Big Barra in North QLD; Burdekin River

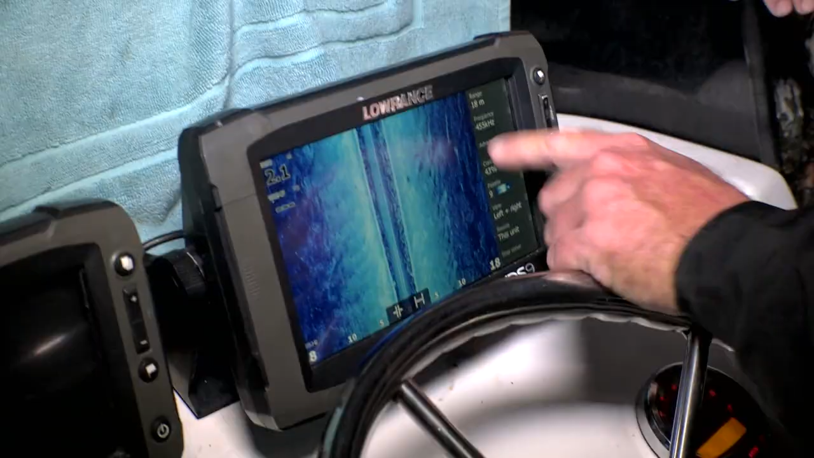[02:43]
Yeah, look at that. Yeah, that's it. I'm just going to have a bit of a look around here now and work out where they've gone and sat in the hole, and then we can just turn around and target them specifically then.
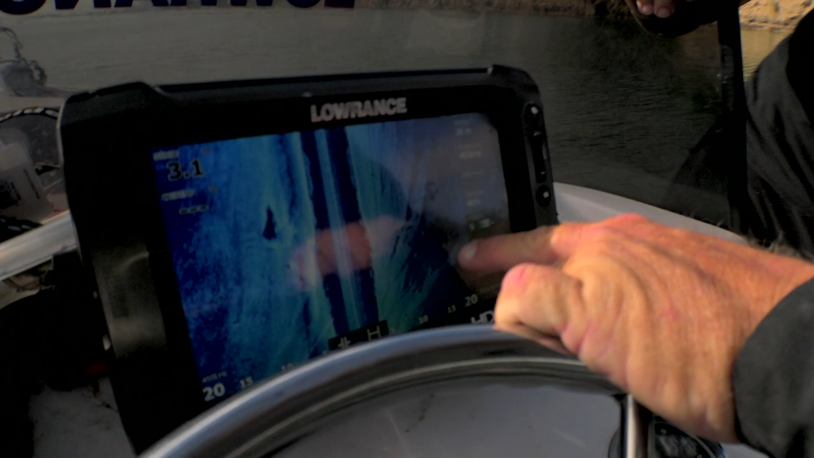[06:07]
Look at them all sitting up in there. Oh, yes. All the way along there, and it's a shallowish sort of ledge, so that's it's us.
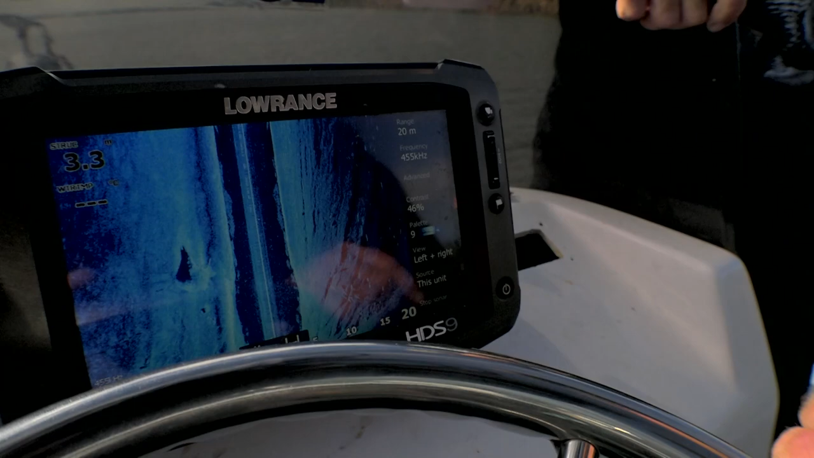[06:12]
Only 2 or 3 metres in there. That's us. Let's do it. Just got to drop it in front of one.